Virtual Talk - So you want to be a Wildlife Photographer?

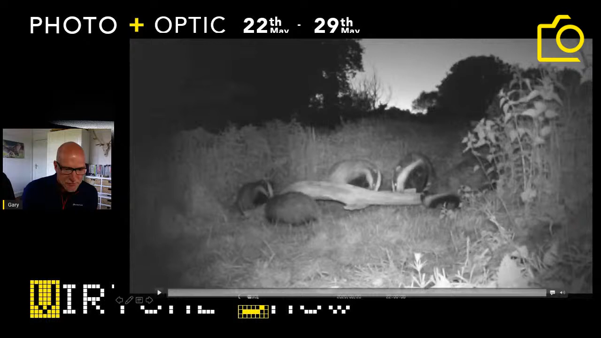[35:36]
So this is a bit of footage from earlier in the week where my trail camera was out and just trying to work out what was going on with the, with the badges.
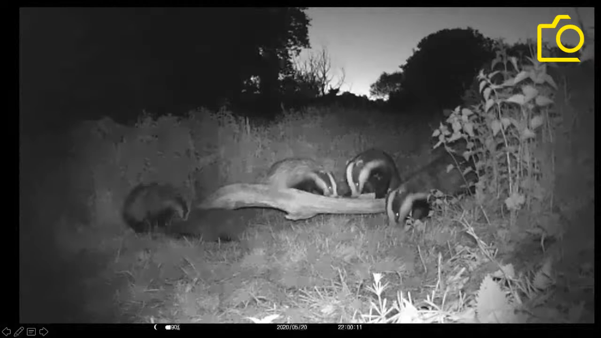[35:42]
So, uh, this is a couple of cubs having a bit of a barney and this is 10 o'clock at night. Annoyingly, this was half an hour after gone home, uh, and then they decided to come out. But you can see photographing badges that the, nothing's moving. It's completely still out there. So getting close to badges when there's no breeze is really, really difficult. So, uh, hence my joy when it's blowing a gale out there tonight.